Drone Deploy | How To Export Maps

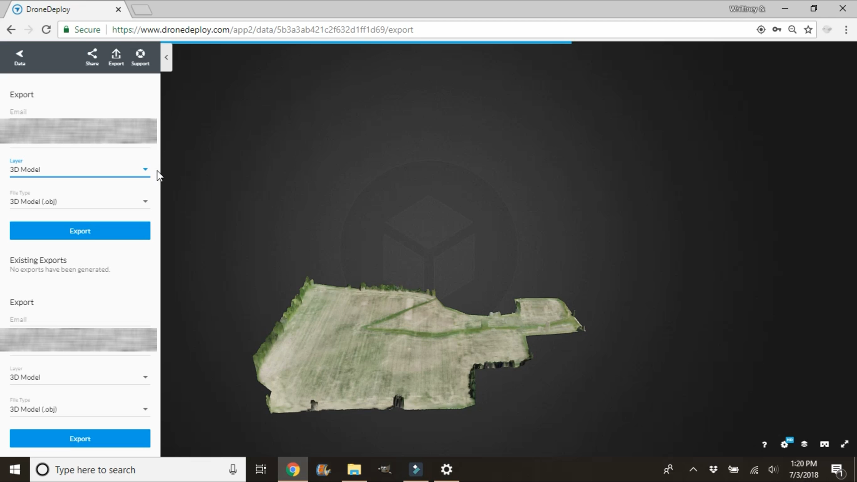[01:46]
And then you can also export a point cloud file. I haven't gotten into the point cloud files yet. So I don't have a whole lot of information on those unfortunately. Primarily in the agricultural field right now we're using orthomosaic, plant health, elevation, and the 3d.
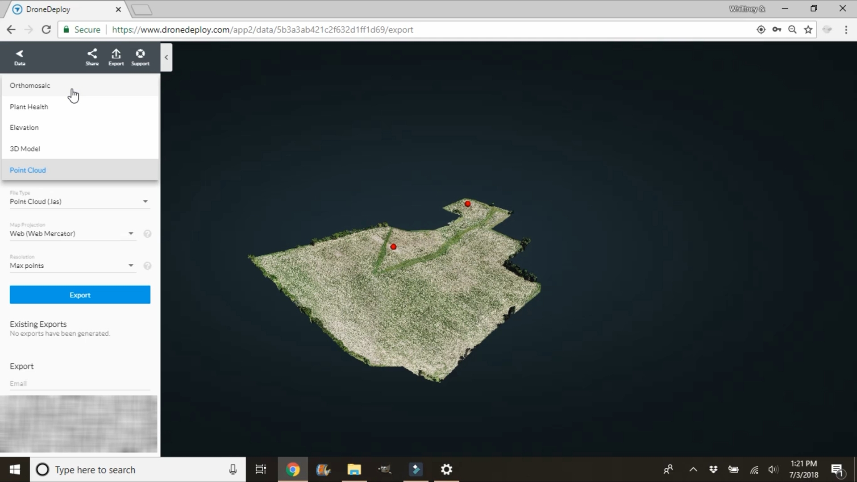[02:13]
So let's start with the orthomosaic map for demonstration purposes. So we're going to go ahead and export that. And so we'll select orthomosaic and then the file type.